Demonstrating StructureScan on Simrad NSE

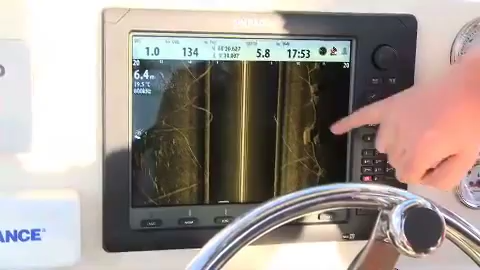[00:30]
On screen: depth 6.4 m
Very useful for diving or for fishing, for search and rescue looking for any obstacles on the bottom.
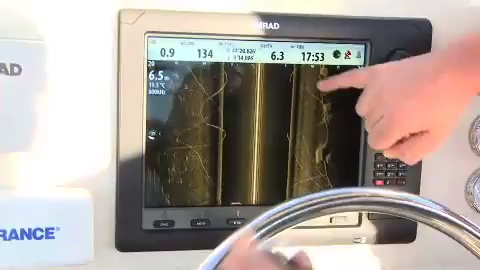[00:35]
On screen: depth 6.5 m
Very clear. What I'm going to do now is take us from this side scan image into the down and side scan image.
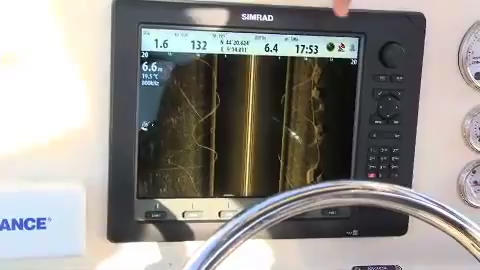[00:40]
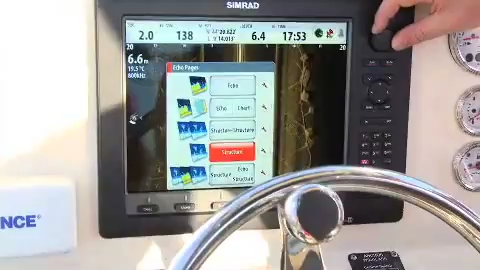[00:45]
So if I press my echo button and I move to structure and structure what we can now see is we have the side scan image that we've seen before but we've also added the down scan image as well. So here we can see this line of blocks
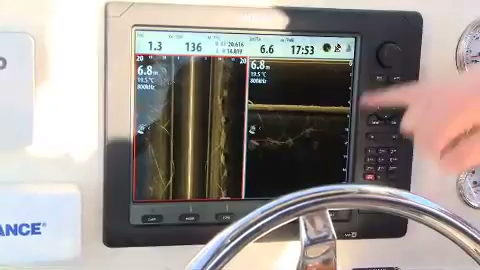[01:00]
but we're also picking up on the down scan image as well. What I want to do on this side is I want to be able to mark something on a waypoint. So what I can do is move my cursor, drop it directly on top of the buoy and what we can see. This particular object is 11.9 meters to
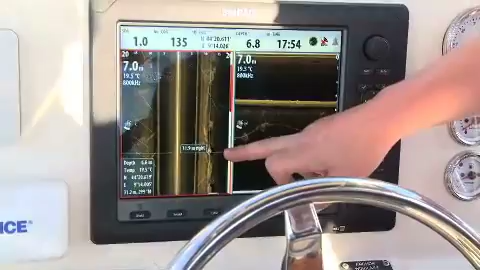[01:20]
the right of the boat and also the position of it, the depth of it and also how many meters away and the bearing from it.
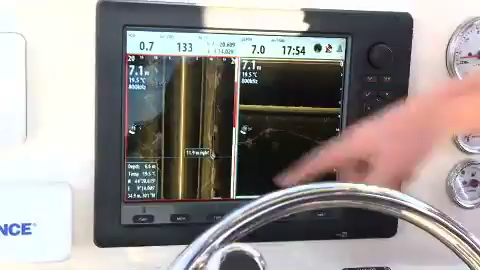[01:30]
If I now hit plot, I can now drop a waypoint on that point.